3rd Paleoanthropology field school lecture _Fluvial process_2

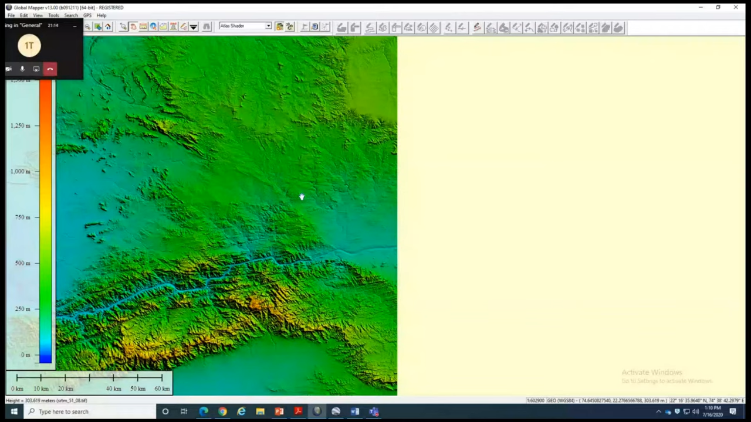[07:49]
And as a wall, the drainage basin, what you discussed in the last lecture, the drainage basin is where the water will be collecting by a river. So that process we call it as a drainage basin. Now for this particular river, if I see, there are two rivers.
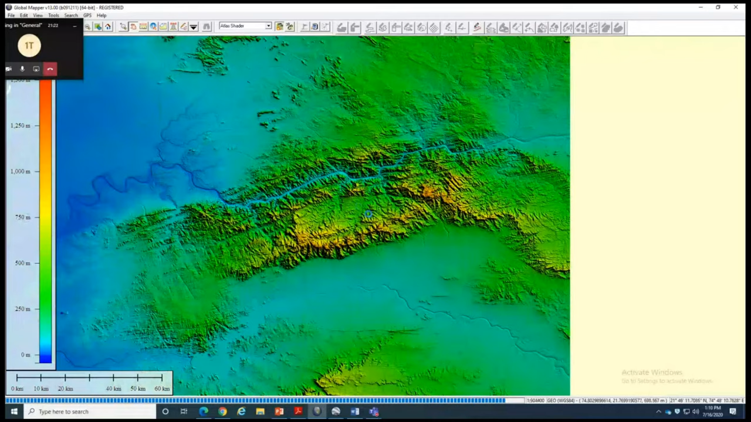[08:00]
One we can see here, this is Narmada River. If you are able to see the cursor which is moving, this is the Narmada River and this is the Tapi River. Where is the drainage divide?
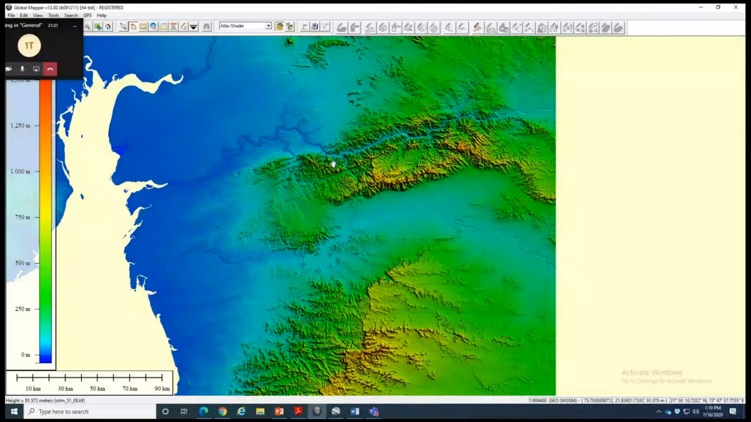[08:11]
The drainage divide is the hills what we are seeing here. So if I zoom the hill here and make a 3D view of that,
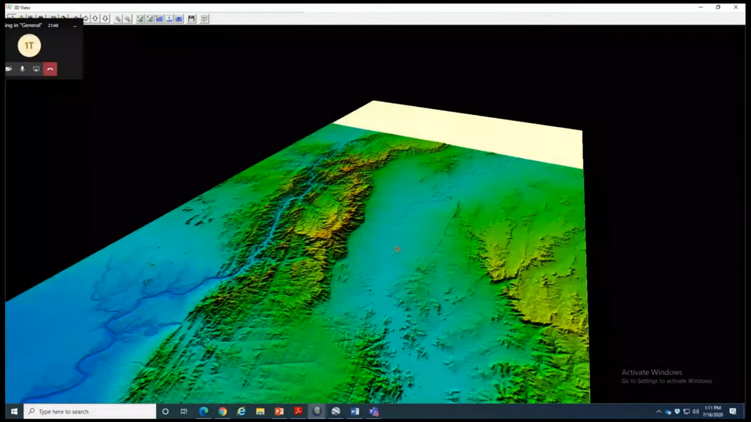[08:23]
you are able to see there are two rivers. Okay, so one river which is Narmada on the left hand side and Tapi on the right hand side. Narmada is now flowing through the hard rock and Tapi is now flowing through the alluvium. The hard rocks are much higher. So there would be small channels which will be developing on this this area, and it may come into one point of time, this upward cutting of this Tapi tributary will reach here because of the large amount of height difference between Narmada channel and the Tapi channel.
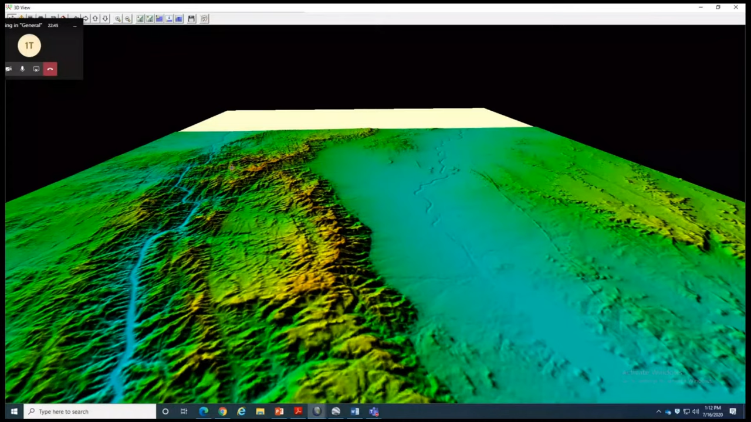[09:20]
Simple process, one channel from Tapi, there is a channel of, you can see this channel is now extending its length. Now it's extended the length up to the top of the hill. Now there were another channel which was flowing towards Narmada, but what happened, this both erosion processes mixed together, and a result,
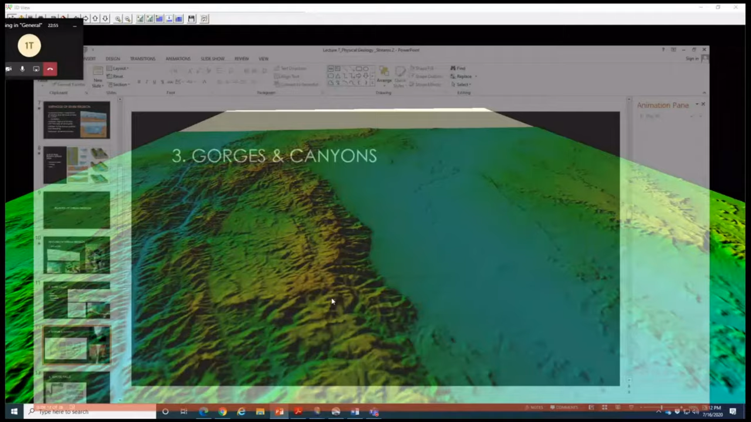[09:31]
if I show you in the presentation what it will happen,